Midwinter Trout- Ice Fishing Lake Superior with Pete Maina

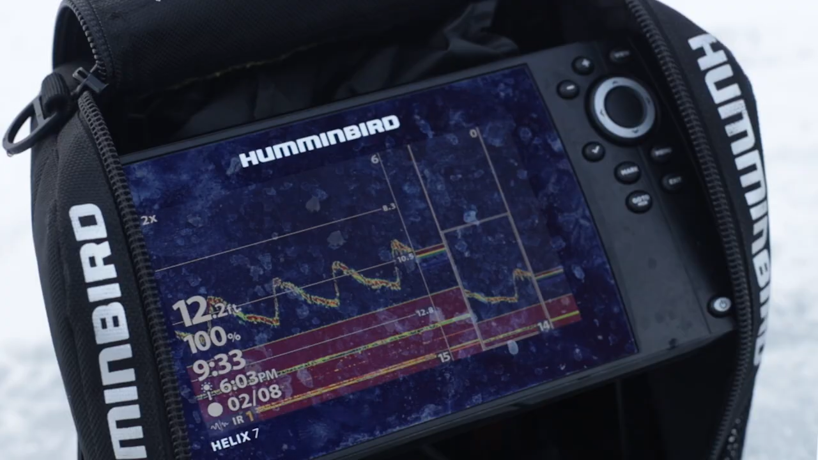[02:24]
cadences I generally am fairly aggressive I'll do two to three foot lifts to start with but if you've got a fish on the screen especially on the zoom side what you do is